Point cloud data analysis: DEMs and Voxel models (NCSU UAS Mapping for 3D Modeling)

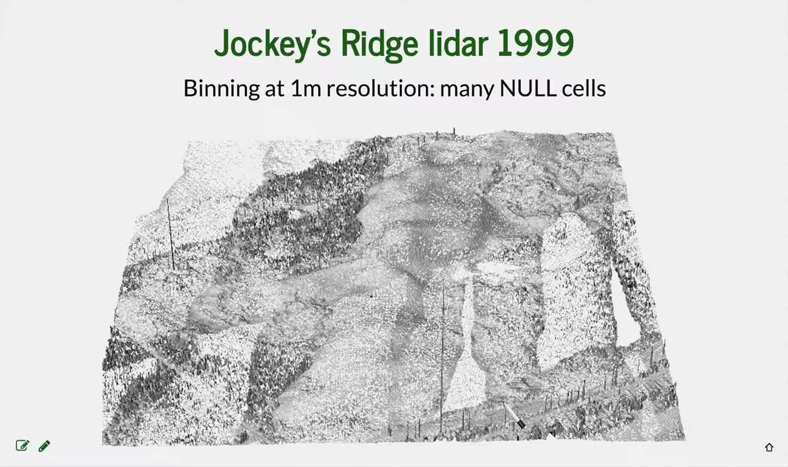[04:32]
And you can see that for this particular quite old LiDAR data, there are many cells with null values at 1 meter resolution. We also have a couple of outliers here. So obviously, this is not a great representation. There is also a void, data void, where the survey was missed. This is, of course, not great representation,
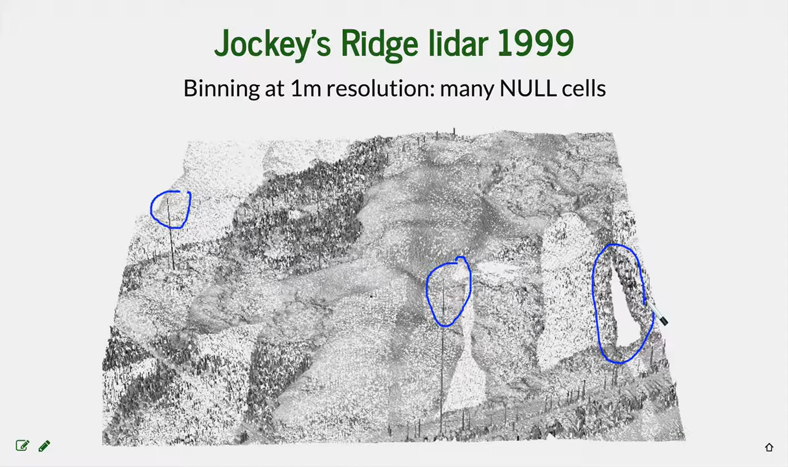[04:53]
and we try to do something else to get a better digital elevation model. So one approach would be lowering the resolution and doing the binning at 3 meter resolution. You can see that at this resolution, we are getting quite acceptable, pretty good digital elevation model. There is still this void area, but otherwise for many applications, 3 meter resolution,
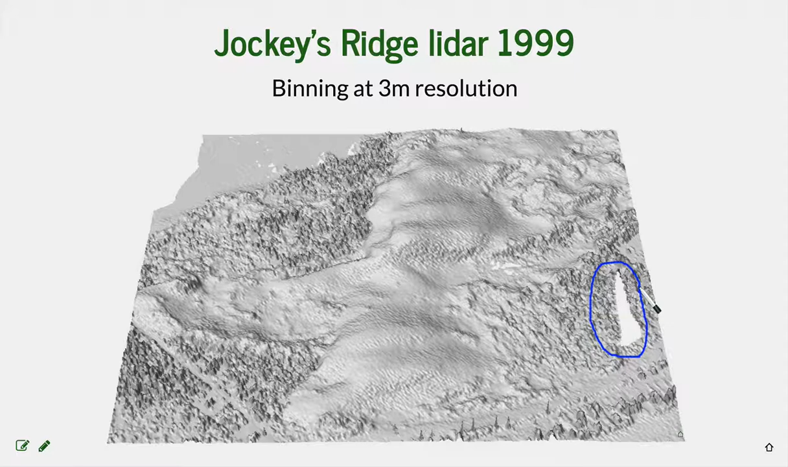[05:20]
digital elevation model will be quite adequate. But we can also go beyond the point density and we can interpolate this data at 1 meter resolution using, for example, the spline function. And you can see that the spline function actually captures the geometry which is in the point, represented in the point cloud really well.
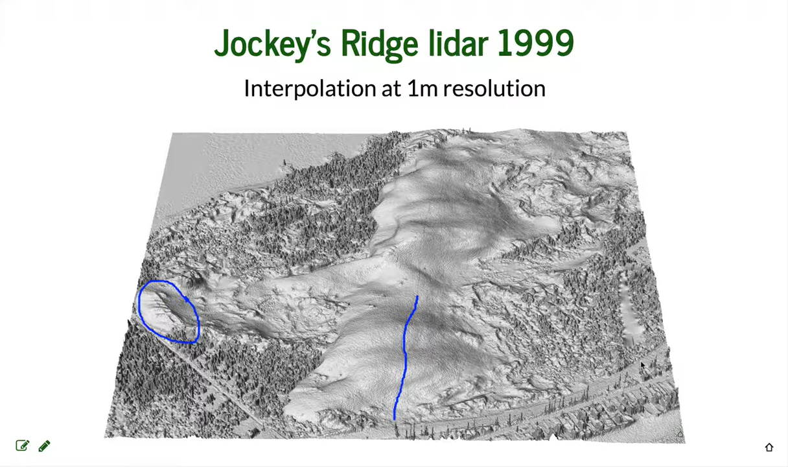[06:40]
interpolating the voids in the data where we actually don't have the adequate information. Let's look now at the triangular irregular network.
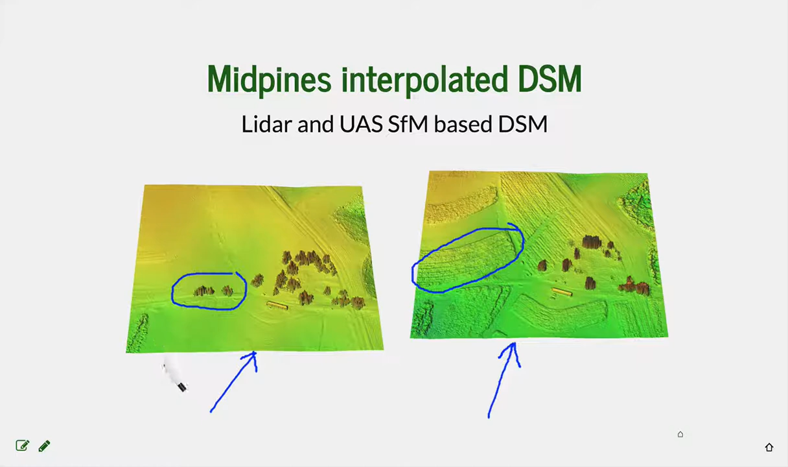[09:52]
some trees missing, and there is also vegetation growing in the fields, while this is a bare ground representation, while at this time this is not bare ground, it's a surface model because we have all these trees, but there is nothing growing in the field. So once we have the digital elevation model, we very often use this digital elevation model to derive some parameters for either for further modeling or for decision making, for planning.
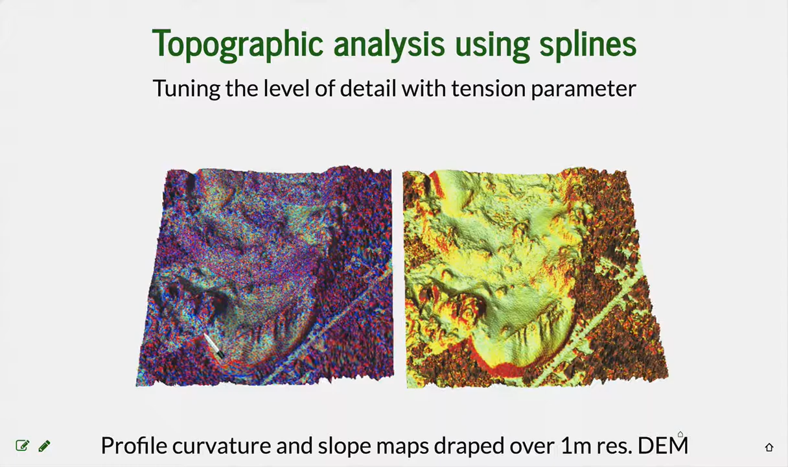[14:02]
like the topographic features, highlighted and extracted in a much better way. For example, this is the edge of dune crest and its slip face. Or here we have the buried fences. In addition to surface analysis with point clouds, especially with dense point clouds and LiDAR point clouds, we can perform vertical analysis of this point cloud as well. And because we have horizontal and vertical distribution of points,
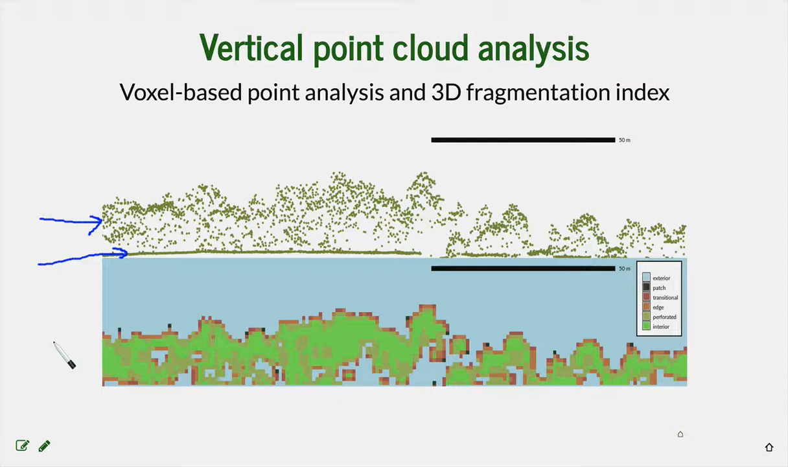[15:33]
and that's a 3D fragmentation index, where the based on the point cloud density, we can derive the interior space of the vegetation and transitional and edge spaces of your vegetation. And then you can use a full volume visualization and a cutting plane, and you can move this cutting plane around the space and explore how the vegetation actually looks like in these different areas.
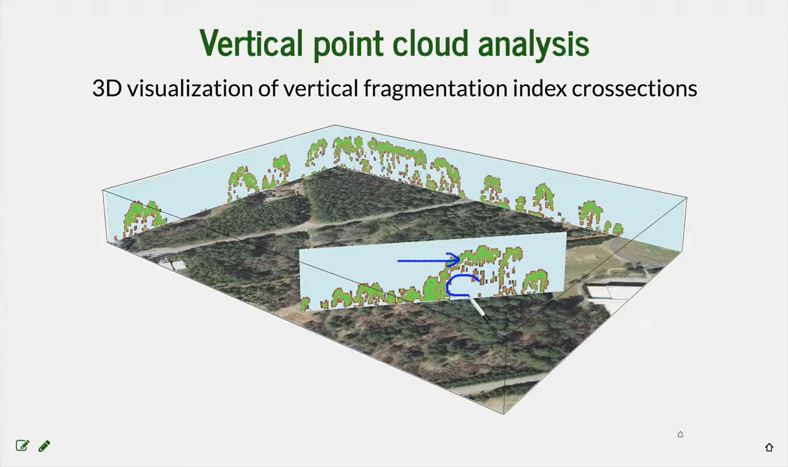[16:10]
So you can see the height of the vegetation, like here, but you can also see whether there is or there isn't any understory vegetation.
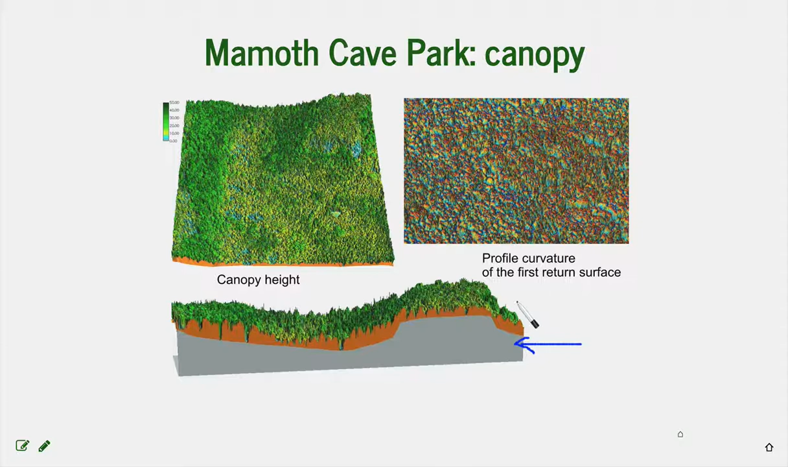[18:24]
And here you can see the cross-section of the bare ground digital elevation model and the digital surface model with the canopy height. When we remove the trees, the vegetation, we can get down to the bare ground. And you can see that this reveals features that really were not visible in the digital surface model.